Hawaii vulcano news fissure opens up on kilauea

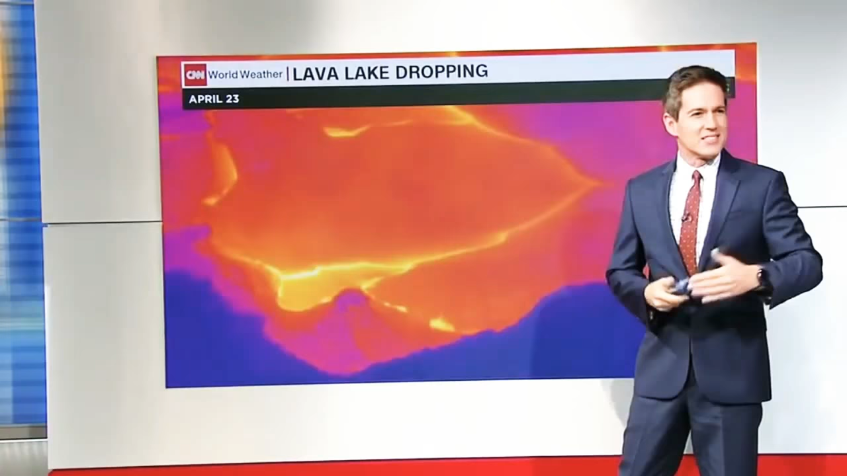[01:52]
as these things continue to pop up just every few hours, every day or so. This is the lake, of course, and this is the counter that I've been showing the last few days. Notice that as the lake drained its lava, it went underground, and that's the lava that's coming up to the fissures. I think, again, that's going to be the main threat. Notice as this continues to go down over the last several days, in one of our last pictures here, we can't see the lava anymore. That's an infrared camera, so the red you're seeing there, that's basically just a heat signature here.